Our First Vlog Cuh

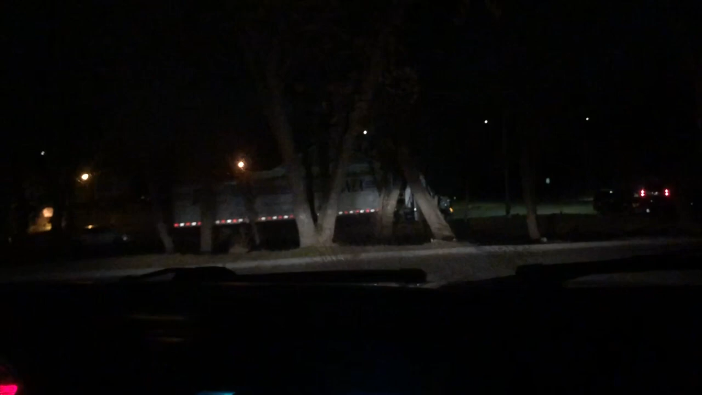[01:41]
she didn't tell me to turn off the lights, and I fucked up the two bulbs, bro.
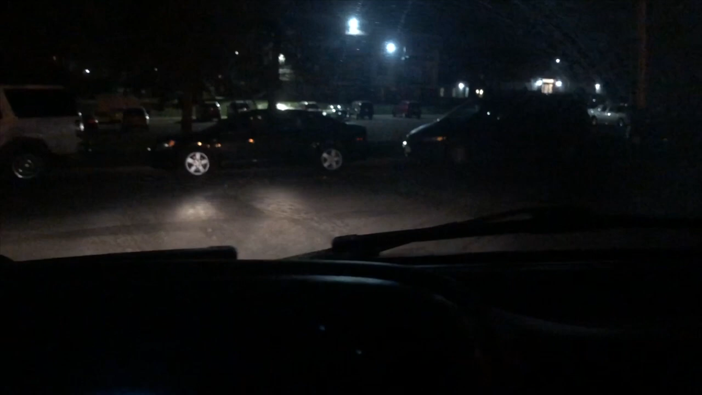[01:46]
And my turning signal didn't work, so I had to go put on new ones.